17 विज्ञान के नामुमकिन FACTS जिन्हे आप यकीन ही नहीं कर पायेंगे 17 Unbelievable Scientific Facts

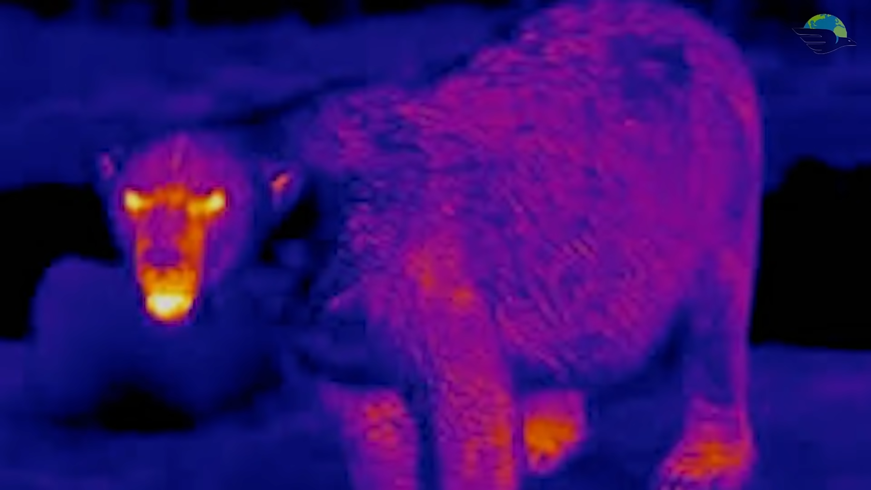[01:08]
polar bears cannot be detected by infrared cameras infrared camera किसी
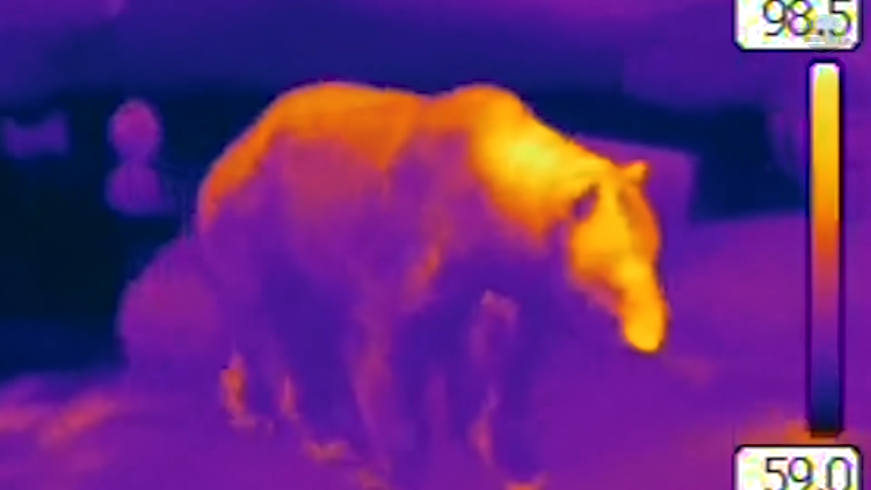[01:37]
कि उनसे almost zero heat waves radiate होती है और जिस कारण infrared camera
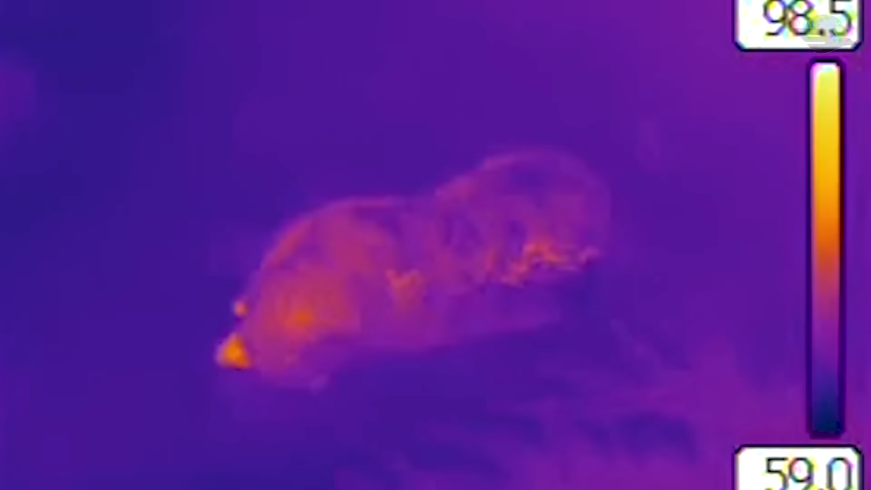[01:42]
उन्हें detect ही नहीं करपा दे